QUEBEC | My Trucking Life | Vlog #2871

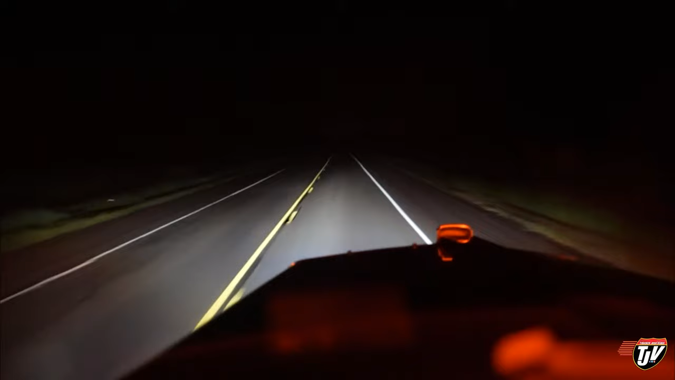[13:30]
Probably about 15 minutes and we'll be there. Here it comes. So the toll is when we leave tomorrow. Then we've got to pay the toll. It's free to get in, like I said earlier. We'll go up and over the bridge. The bridge is 13 kilometers long or 8 miles. Tomorrow we'll be able to see it during the day.
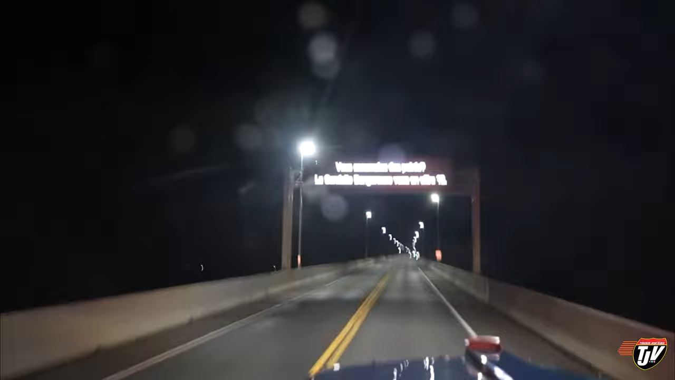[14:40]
There we go! Officially on the bridge. Eight miles to the other side.
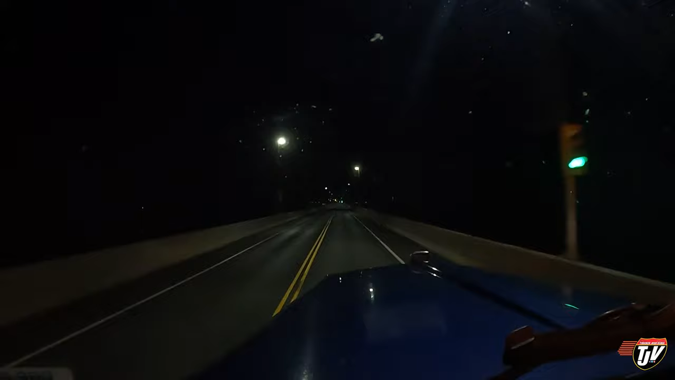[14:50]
So I wonder how deep the water is beneath this bridge. Crossing border. Entering Bridge Sanford Island. Oh, okay. Across the provincial border. Guess that means we're halfway across.
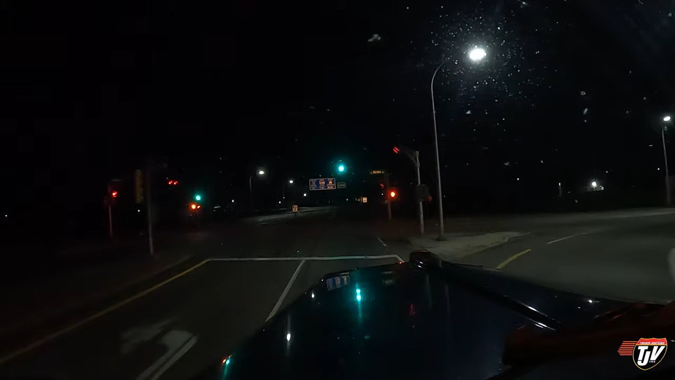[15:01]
Ha! This way towards Charlottetown. That's the capital. I know that much. So cool. I wish Britt and Theo were here to see all this. Britt would love it here. I think. I don't know. I'm pretty sure she'd love seeing this.
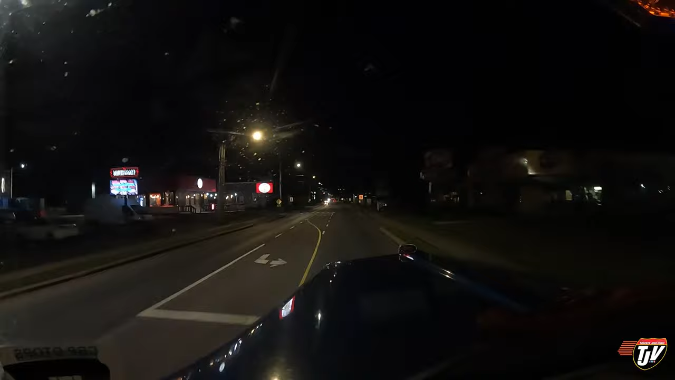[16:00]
There's a Dairy Queen. Past a McDonald's back there. Saw Domino's Pizza. You know, Good Life Fitness. A bunch of Sobeys. Shoppers Drug Marts. There's a Royal Bank. If I didn't know I was in Prince Edward Island right now, I would probably just assume I was in a small Manitoba town. But that's because it's dark also.
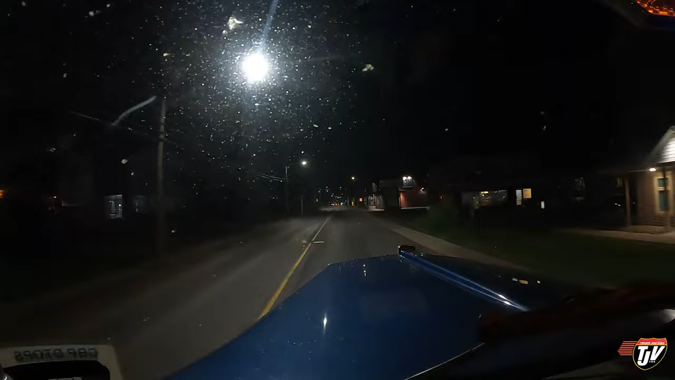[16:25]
I mean, during the day you can see that there's probably an ocean right in front of me.
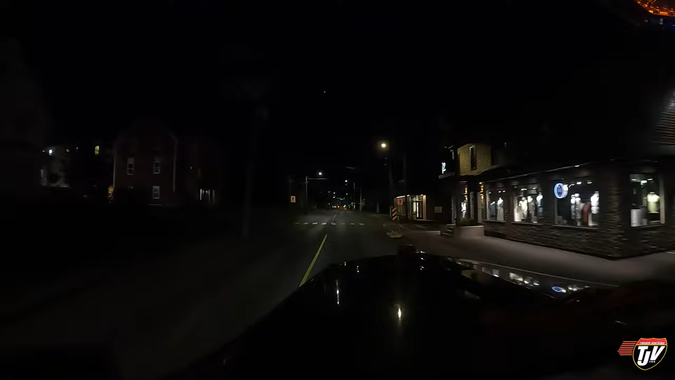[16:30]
The streets are getting pretty narrow here. That's pretty cool. This is going to be real cool to show you tomorrow. Getting into the older part of the city. This is Charlottetown. And I know you can't see much. I'm sorry. Best I can do right now. Just look forward to tomorrow.
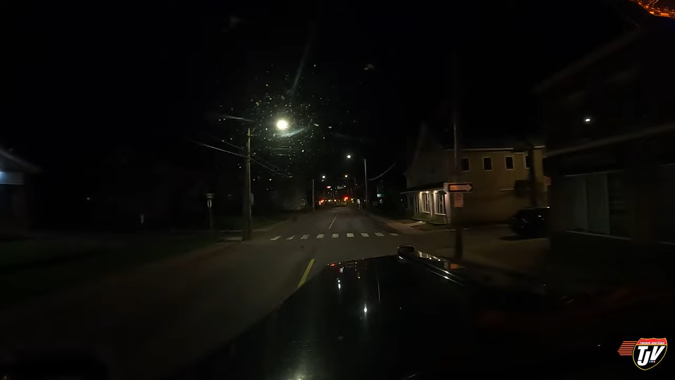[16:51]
Make sure you tune in. 500 meters. Turn left on. Grafton Street. Highway 2. I'm sure you want me to go. Highway 2 says it's this way. No, he wants me to go straight through. Okay.
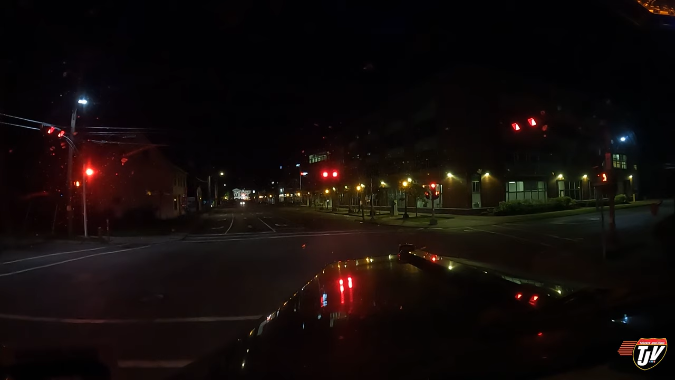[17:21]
This must be downtown. I didn't know it had to go right through downtown. Glad we came through here at night. Less traffic. I don't know. Do they have a lot of traffic here? I don't know. 200 meters.
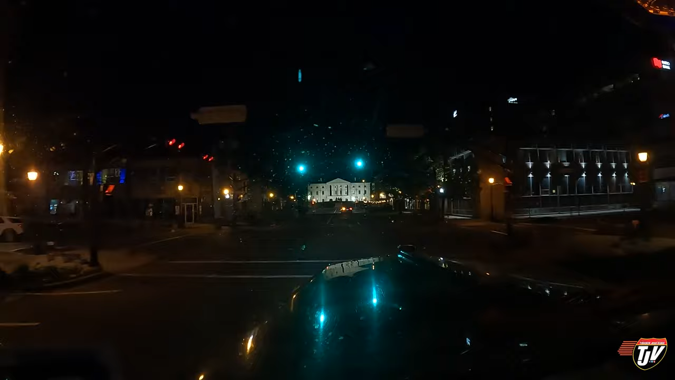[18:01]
That's pretty cool. Oh yeah, there's the sign on the right. It's trucks this way. So I am on the right road. Okay. Wow. Look at that.